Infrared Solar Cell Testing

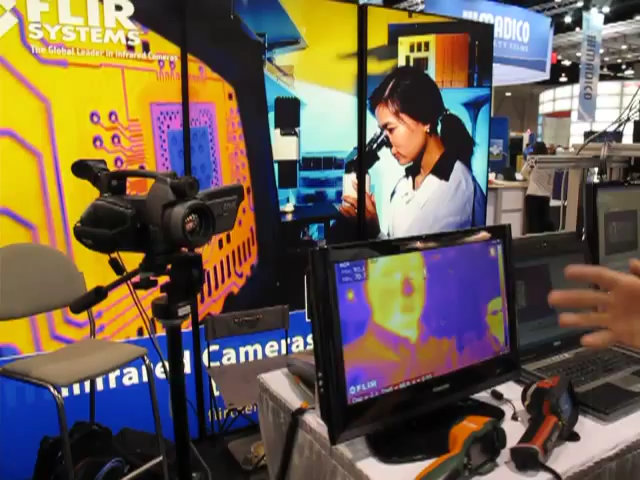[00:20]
So the first station that we have shows our low-cost microvalometer cameras as well as our high-performance microvalometer cameras.
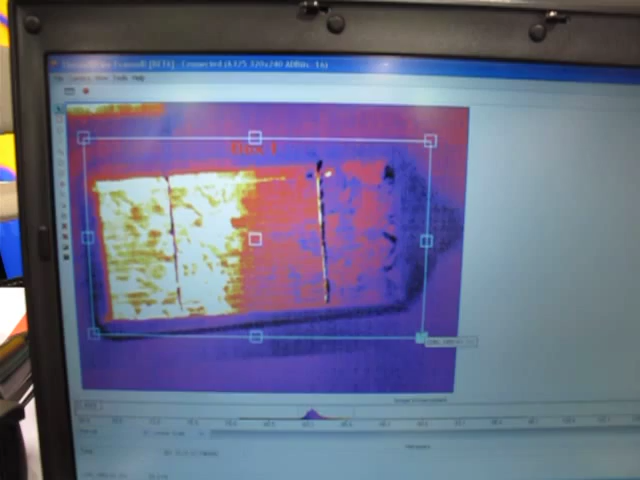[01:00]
And you start to see the corner heat up down here.
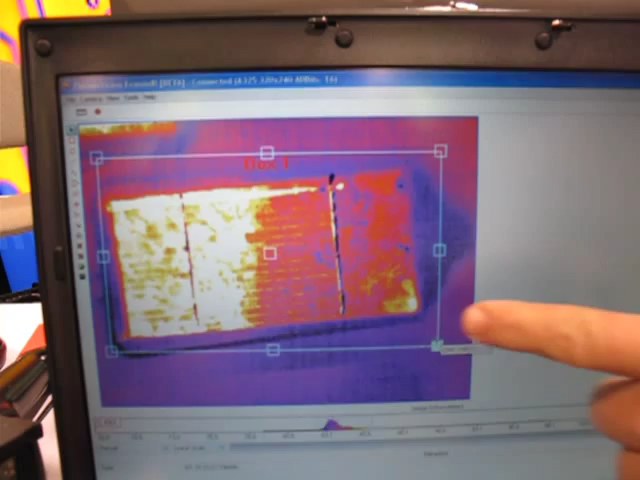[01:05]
So basically we're wiring the solar cell backwards here.
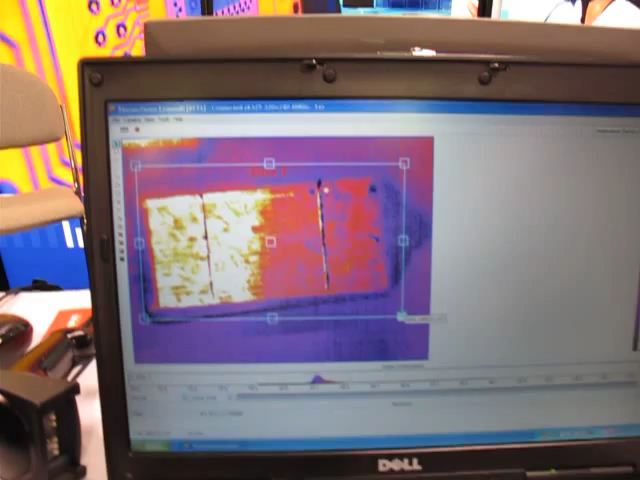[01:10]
In areas where we have defects, current starts to flow and you see it start to warm up.
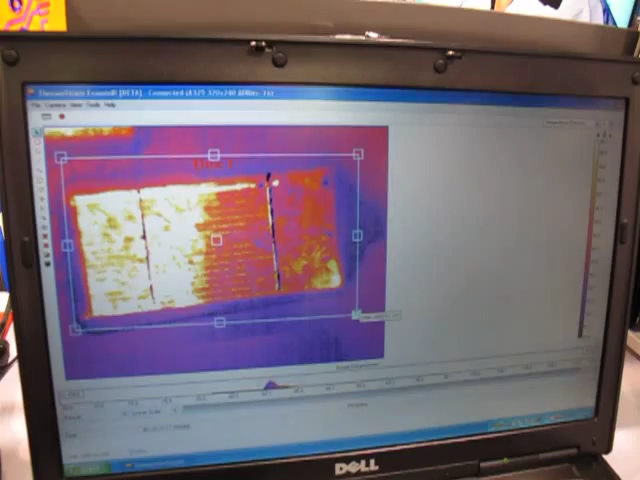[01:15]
And that's among the simplest tests performed for solar cells.